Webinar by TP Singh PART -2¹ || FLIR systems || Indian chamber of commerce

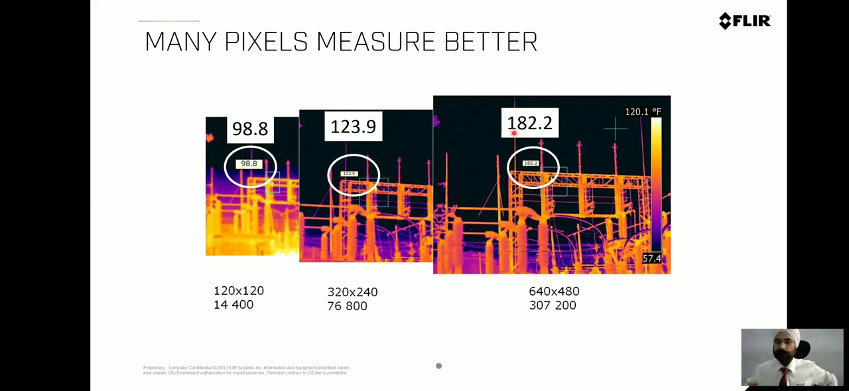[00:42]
On screen: scale top 120.1°F
So fundamentally, all the 9 pixels should be covered by the object to be measured, not seen. So make sure that you choose the right product. Next is, of course, sensitivity. Lower the sensitivity, better the product is. So these are the basic fundamentals before you choose the camera.
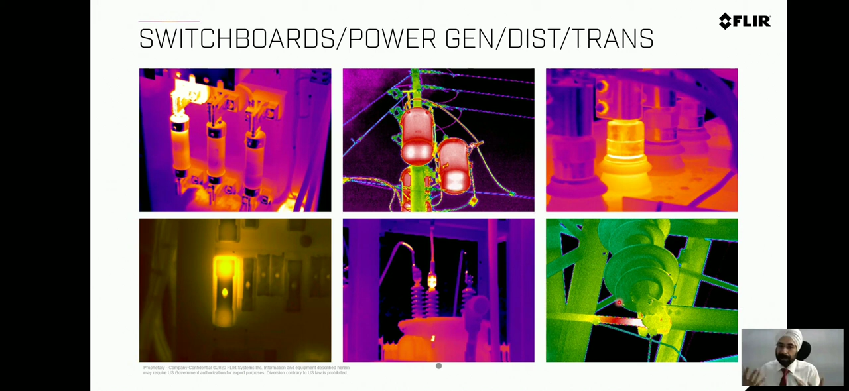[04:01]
This is the beauty of this particular technology. If something is getting heated up, that means it will be giving the higher, it will be transmitting the higher energy, and then higher infrared, and then how we can make the measurement. Precisely to the tune of 0.1 degree centigrade with different products. So these are another images. Here you enter into the subsession. Within two seconds, you will be able to see where the heat is. Similarly, you can see here, CTs, exact temperature of the bushing of the CT is visible.
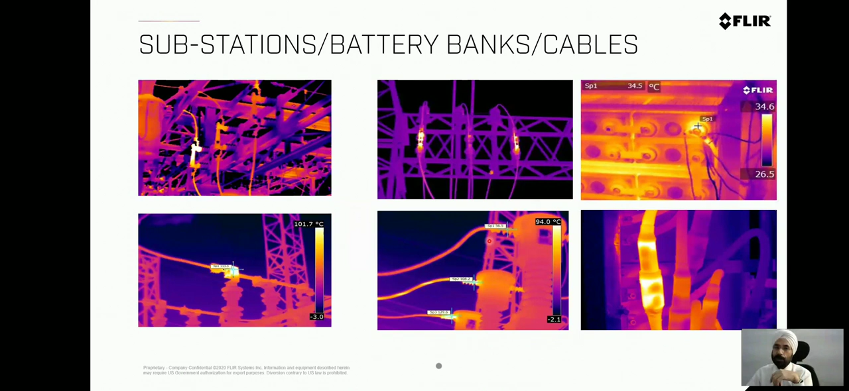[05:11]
Now, it can be higher current also, but then at least you can see whether the current is higher, and then you can make the adjustment and take the measurements accordingly. So it gives a different perspective. It gives a different eye altogether. to the operator. Then, transformers, major critical area. NTPC has written a four-page technical paper on this. So on our 220 kV transformer, they observed that from the top to the bottom, there should be a temperature difference of around 21 to 25 degrees centigrade because the oil circuits like this. If it is more or less, there might be a problem. So this, they call it as a first information report. Once everything is okay, they can proceed.
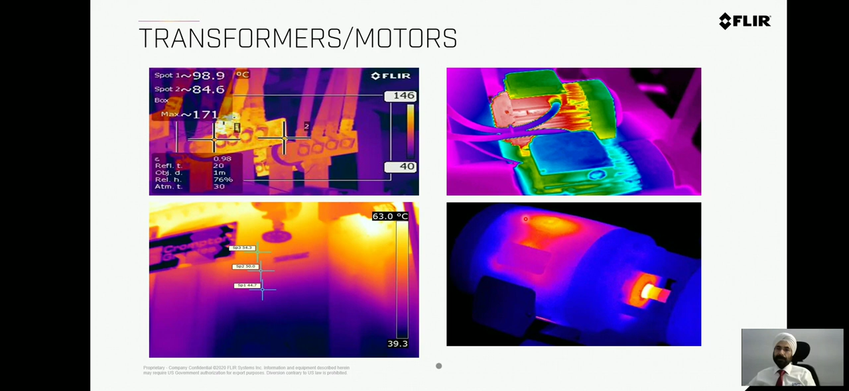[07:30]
If you keep on doing the inspection of all the motors regularly after every two to three weeks and keep on monitoring how the different motors are behaving in terms of temperature, it can add a lot of value and save a lot of money for the organization as well. So this is a very good example of one of the application in the manufacturing plant and when it comes to the automotive, again, multiple different applications. This one's image shows the Volvo engine. Now, if you are into the R&D and if you have to see or want to measure the different temperature at different points here, probably you might need 100 electrodes. 100 electrodes means 100 wires coming out of it and then you have to analyze it, put all the data in the computer and see where the temperature is rising.
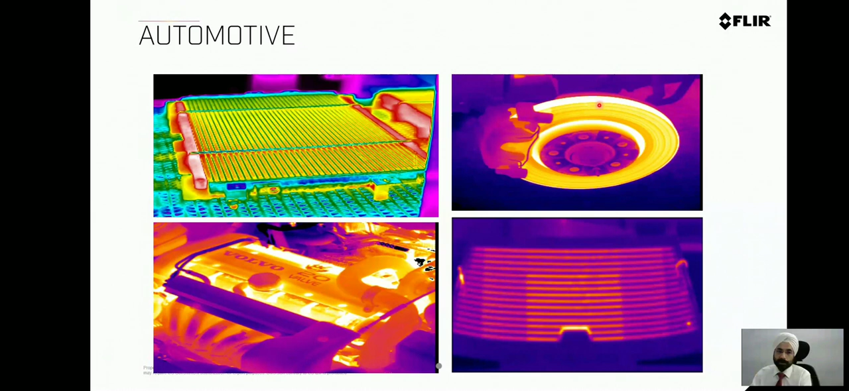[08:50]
Today, since it is a 45-minute session, this topic I can talk for maybe hours and days but this is just an introduction so that particular application is also possible for the automotive under R&D with the help of thermal cameras. If we go to the steel industry, now you can see in this particular image steel ladle, molten steel 1134 degrees centigrade is normally the temperature. Now, that high temperature, what happens if the insulation fails? Very critical. So, they have to maintain a good insulation and a thermal camera becomes very handy. So, you can clearly see if some insulation is getting problematic. So, even if you increase one or two turns with the help of a thermal camera of this ladle,
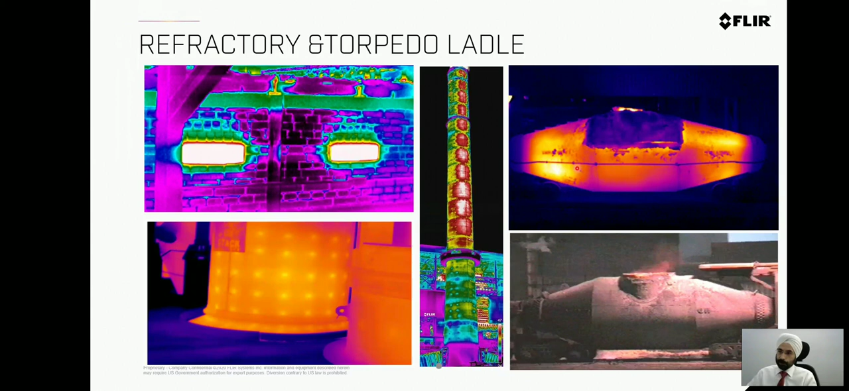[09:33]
that saves a lot of costs for the manufacturing companies. another very important application, refractories too. You can see here the chimney, the insulation is not proper and easily you will be able to fix it and identify where the problem starts. and some more images of the insulation, friction, if something is happening and then oil level of the tank without having any other thing because the emissivity will be different where the liquid will be. So, the tank level detection is also possible with the help of thermal camera with the correct sensitivity and setting of the emissivity.
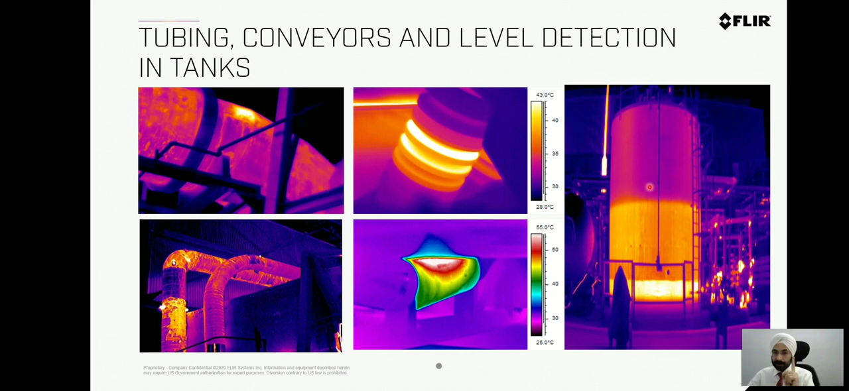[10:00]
Then comes to different building applications. Again, based upon the insulation, if the temperature difference is there inside and outside whether it is hot or cold, then the bad insulation will be easily visible with the help of thermal camera.
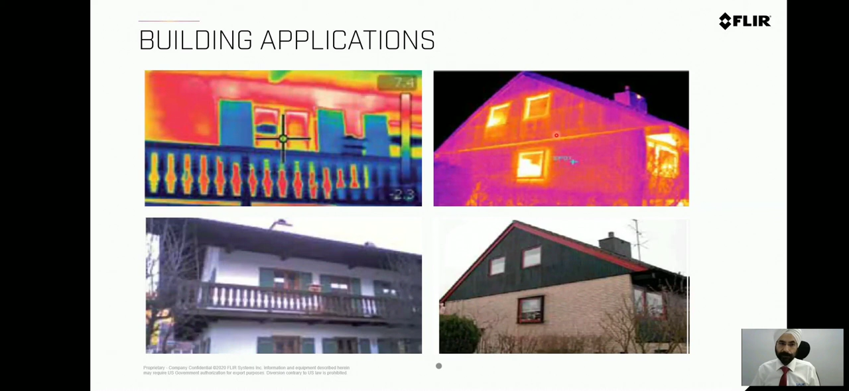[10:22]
So, very critical application for the greenhouse buildings or to save the electricity. Coming to another industrial R&D applications, if any component is getting heated up on a PCB, there are multiple PCB manufacturing plants in India, one small chip, one millimeter, even the integrated circuit is getting heated up, you will be able to visualize.
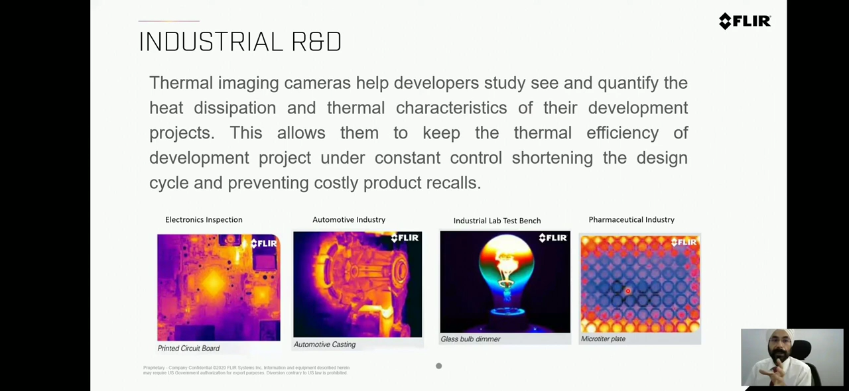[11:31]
I'll share my email ID with all of you during the session and then drop in an email to me and I'll be very happy to help you. So, that was our introduction to the electrical, mechanical, building, and industrial applications. Coming to the firefighting, again, very critical application when we talk about. When, during the firefighting, if something is getting heated up or burned from a long distance,
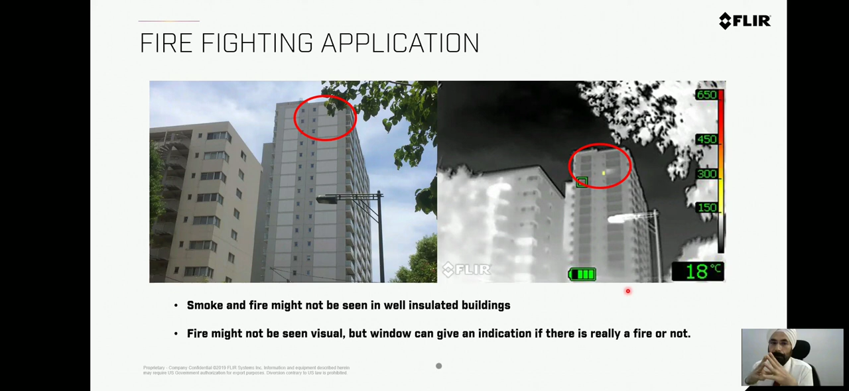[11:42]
On screen: spot 18°C
very, very difficult to see, but with the help of thermal camera, again, you can see something is getting heated up again. The major critical problem comes when the room is full of smoke. Firefighter enters into that. You can't see where the casualties, you can't see where the gas cylinder is lying because that's a major point of concern. If the gas cylinder explodes, there can't be a disaster. So, a thermal camera can help you identify.
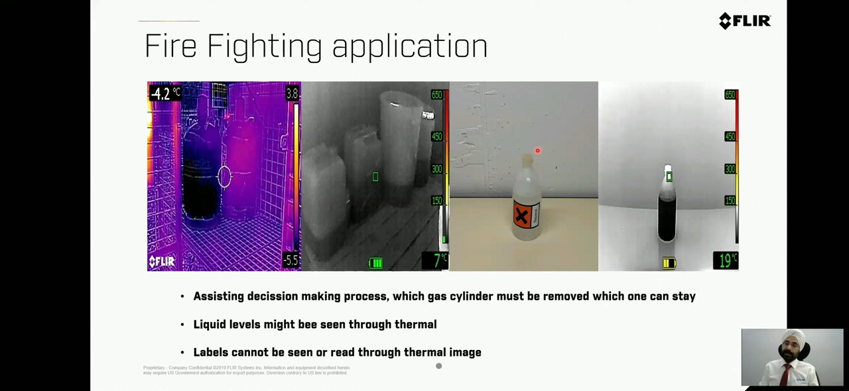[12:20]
Human eye cannot see through the smoke, but thermal camera can easily identify what item is lying where. If there is some liquid or some gas cylinder or any other explosive material is in the vicinity, then that can be seen. And then another thing is casuality. If some human being is there, it will be visible because body image in front radiations. At the same time, the critical point is when a firefighter enters into that particular vicinity from where the fire is originating from, that is very critical information. and a thermal camera will let you know so that the water can be used first to dose of that particular part.